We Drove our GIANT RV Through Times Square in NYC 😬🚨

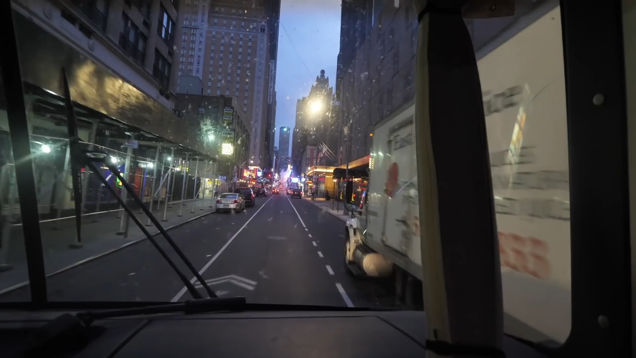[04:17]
I think I need a license to do this. Really? Yeah. Like all these big trucks are delivering stuff.